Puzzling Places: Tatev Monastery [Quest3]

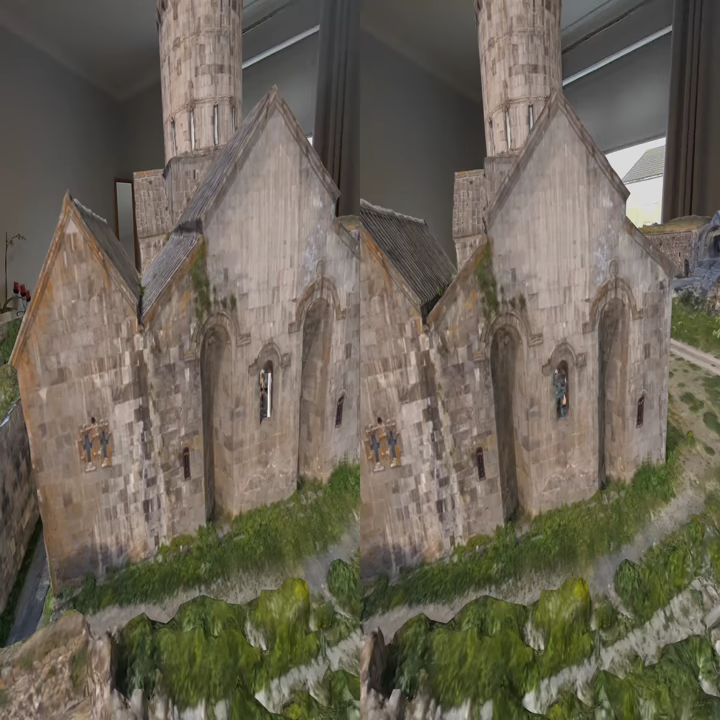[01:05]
We'll go through the chapel, so there's a lot of service going on in there. Don't believe me.
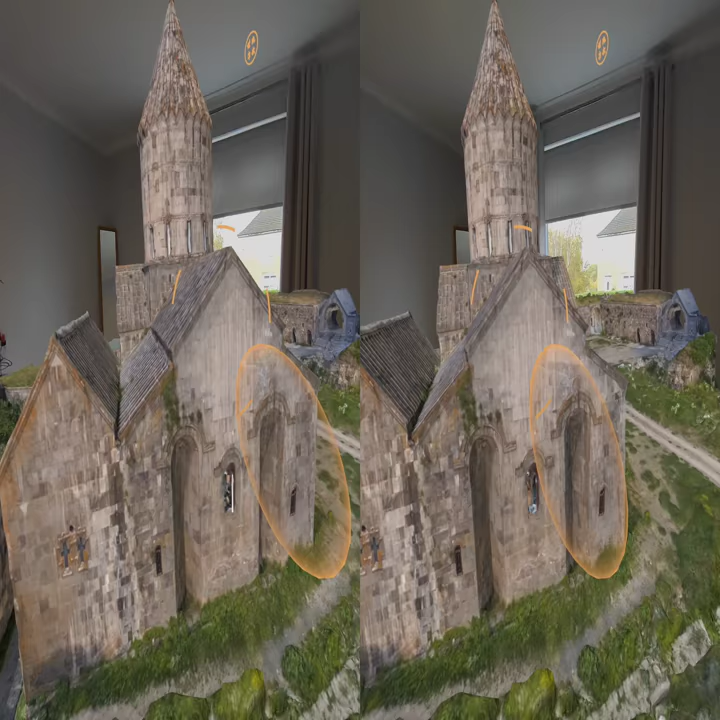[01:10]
Yeah, we'll bother to scan all that as well.